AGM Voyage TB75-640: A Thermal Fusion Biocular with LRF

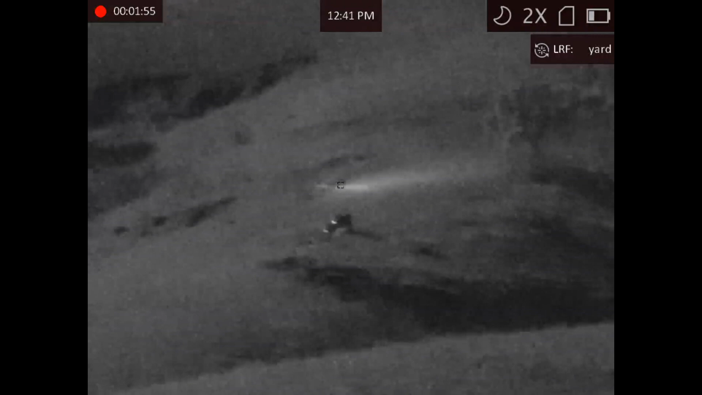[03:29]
That big wide beam. That's an infrared laser rangefinder pulse that the digital night vision can see.
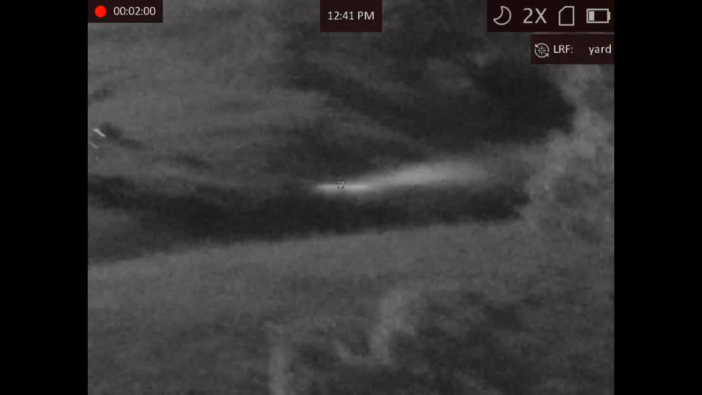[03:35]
So you can aim it, even though the aiming reticle is, you know, zeroed to it.
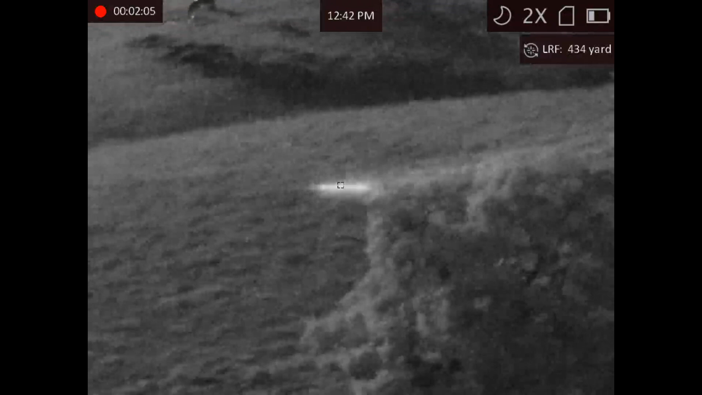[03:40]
But I can see it. You can even do constant ranging.
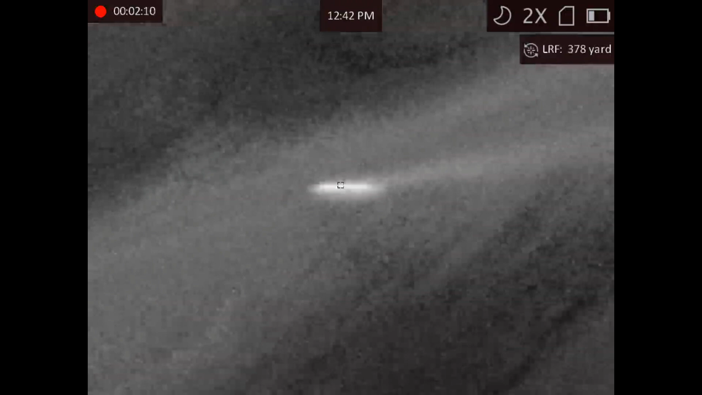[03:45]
That seems to be what it's doing right now.
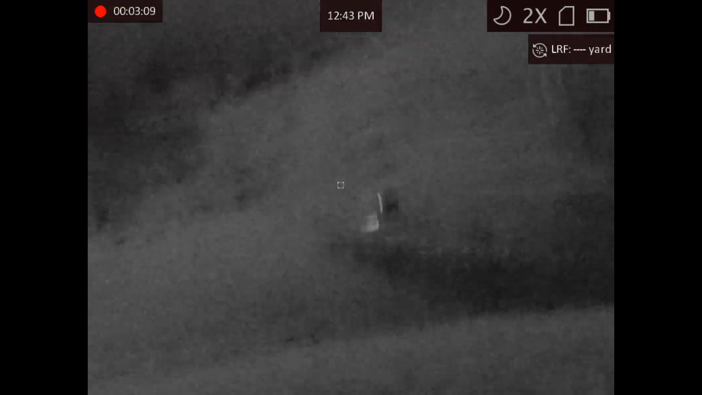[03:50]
Now we're back looking at my friends, 700 yards away, now on thermal. And you can see they're setting the water bottle. You see there's a little tiny black dot. Oh, flat field correction.
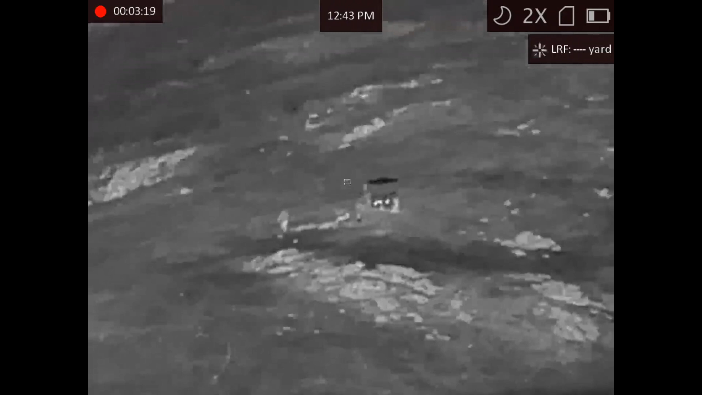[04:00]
A little tiny black dot. That is a cold water bottle. That was image fusion mode. So you can kind of see this ghosting a little bit from the lice that they're producing.
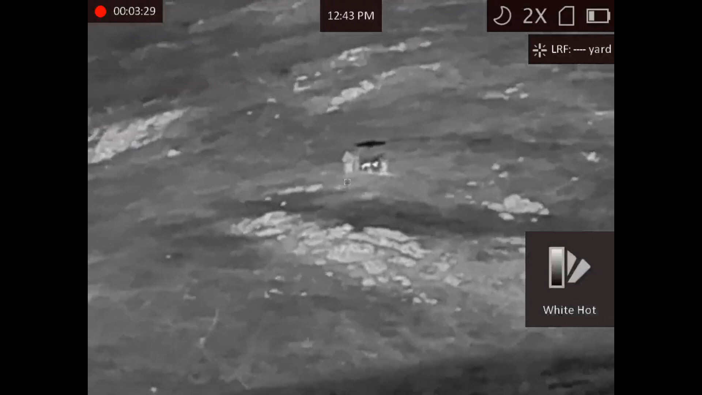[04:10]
And they're getting back into the side-by-side.
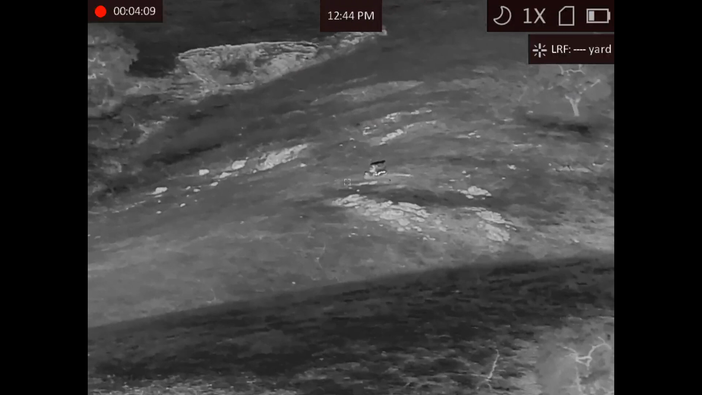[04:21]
And they're driving away. So now with the day channel on, you can see the tail lights. Right? They're really bright behind the side-by-side.
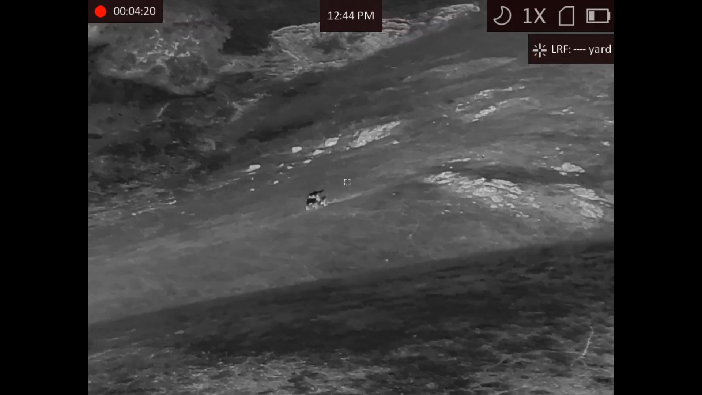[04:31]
They're driving with night vision, so they don't need headlights. There you go.
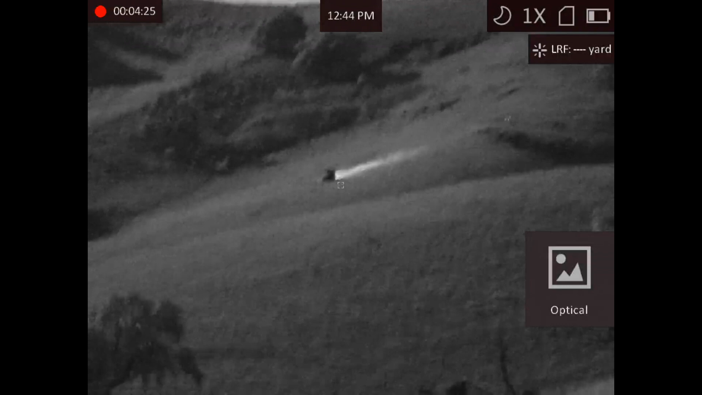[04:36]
Tail lights.
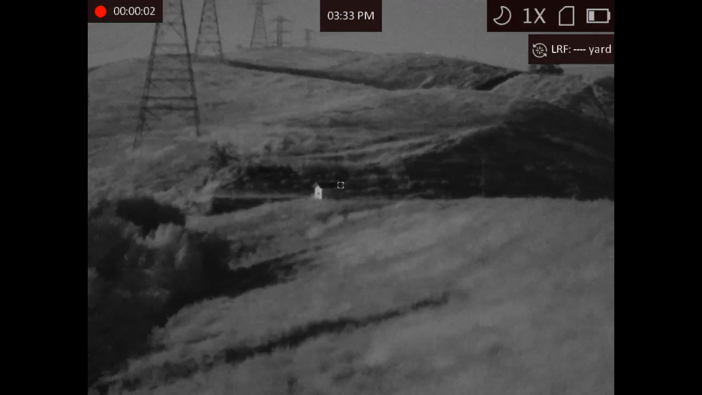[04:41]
Now we're looking at the shed. That's 530 yards away. And this is nighttime. It's like, I think, 1.30 at night, 12.30 at night.
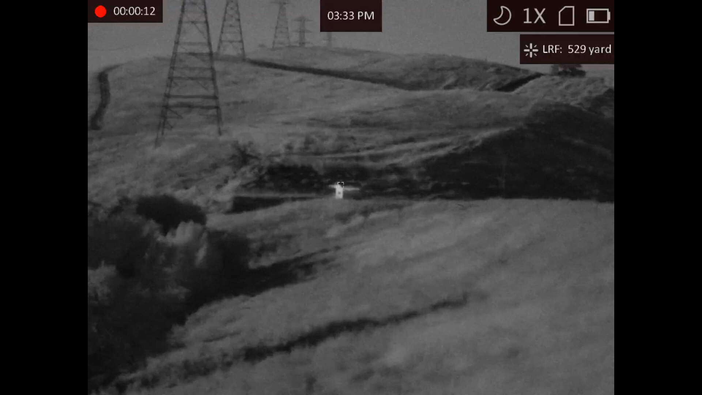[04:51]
And there's moon out. So this is the day channel in night mode.
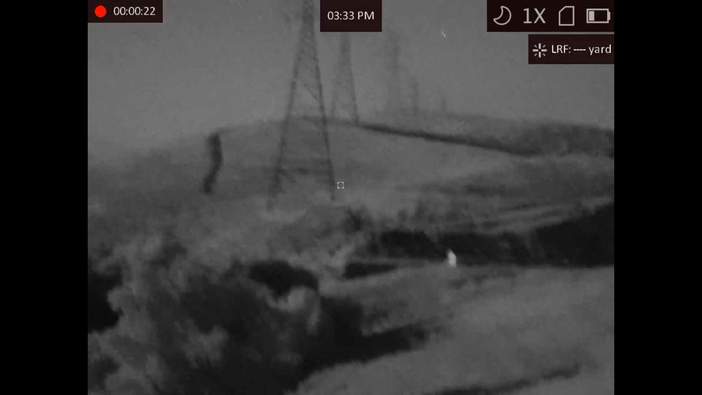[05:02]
You can see a lot of detail. 700 yards away.
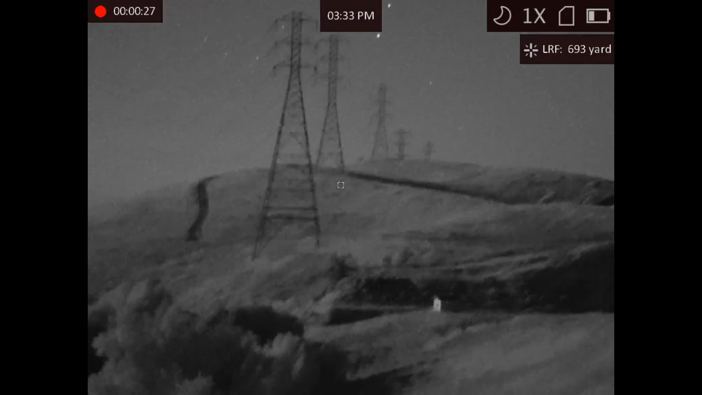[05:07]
It's like 900 yards away, I think. No, 788.
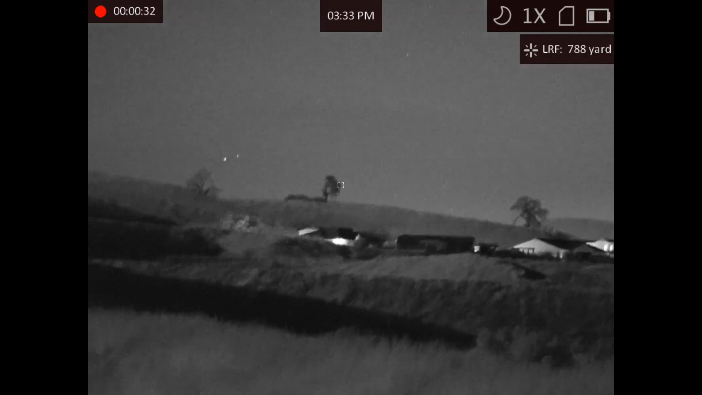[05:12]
Yeah, that tree's almost 1,000. I couldn't get a return off that tree. Or the hill. That's like too far. And now here, turn back, look at the shed.
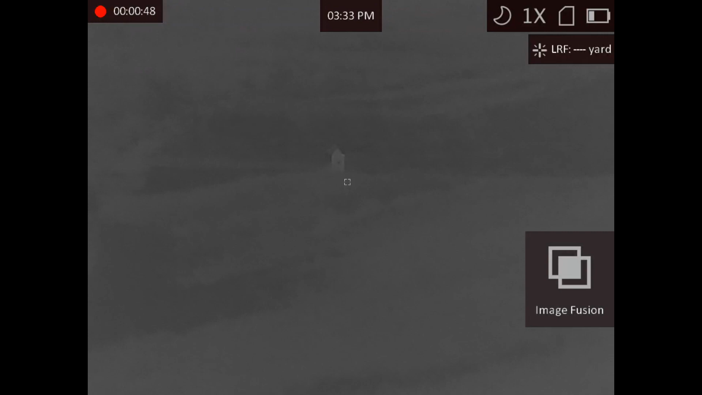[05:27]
And we'll switch to image fusion. I have lens cap on. But now you can see thermal has a little bit narrower field of view than the day channel mode. But under image fusion, it scales up the day channel to overlap the thermal.